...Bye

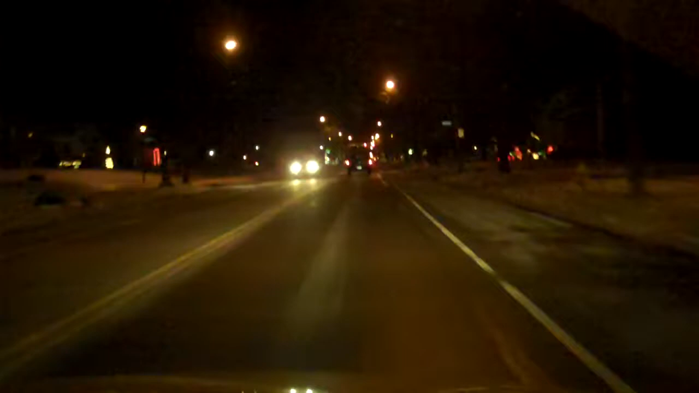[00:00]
All right, we are steadily coming up on another red light. Let us see what he does. Stop, bitch. I see brake lights. Ah, the light turned green.
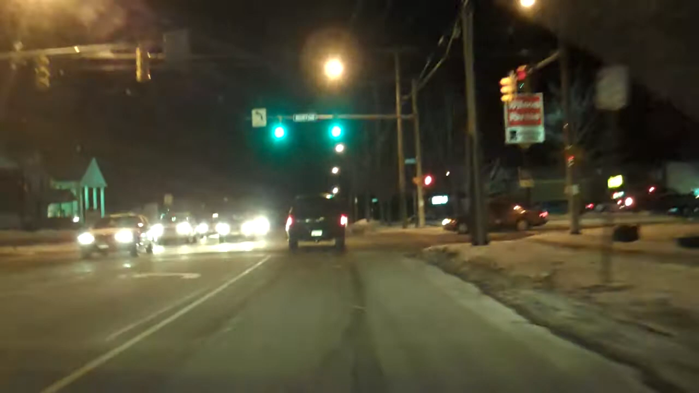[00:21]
Oh, we're gonna pass him. Oh no, wait for it to widen up a little. Alright, we're good. Bye, asshole.